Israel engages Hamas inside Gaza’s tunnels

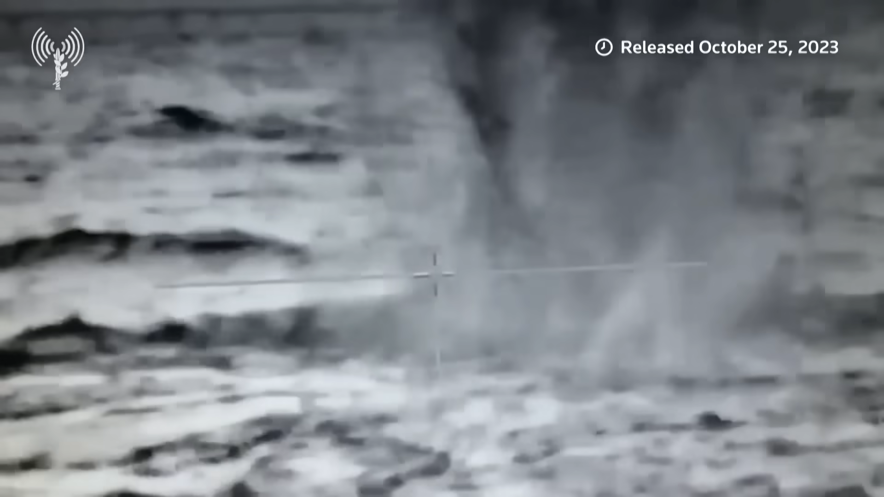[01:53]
Hamas naval commandos launched this seaborne attack targeting Ashkelon, for example.